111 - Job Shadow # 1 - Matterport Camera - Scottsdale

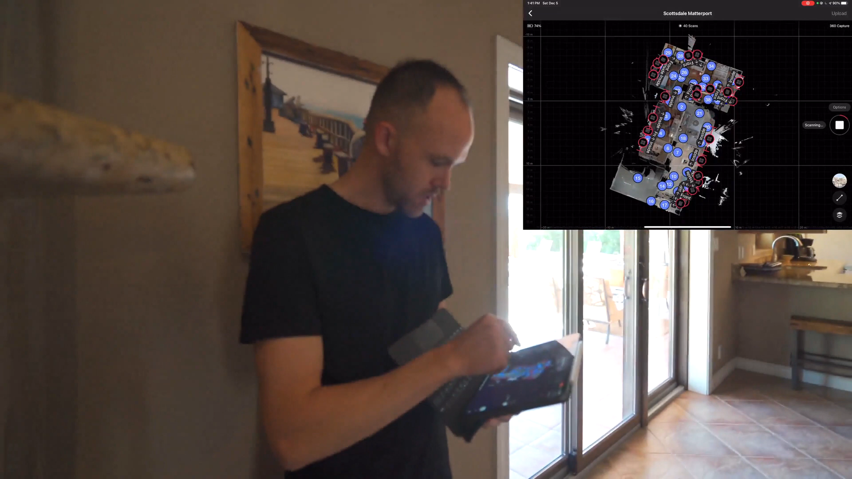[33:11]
And then we'll go to this 360 capture and we'll put it, place it on the map. Now that's the kitchen. Here's the front. You can place it on the map while we're waiting.